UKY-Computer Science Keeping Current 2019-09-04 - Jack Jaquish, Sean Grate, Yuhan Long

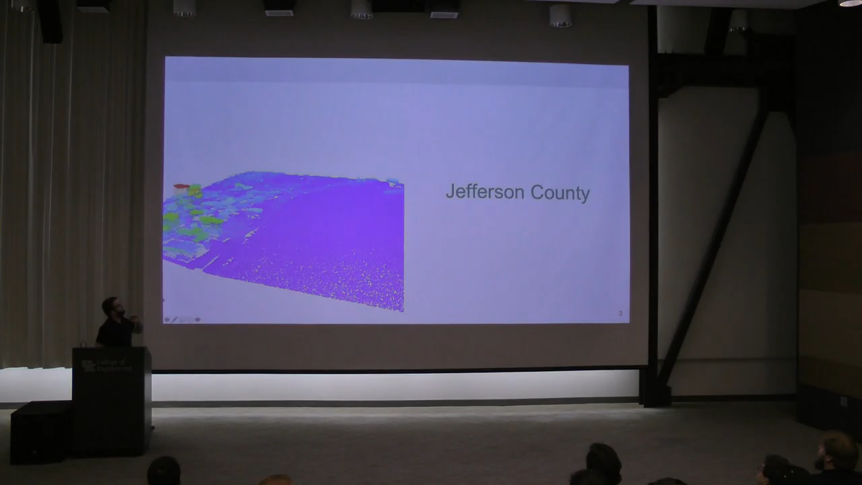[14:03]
So for example, you can visualize it as a point cloud, and so here's like the edge of Louisville on the Ohio River, so you can see like the giant skyscrapers,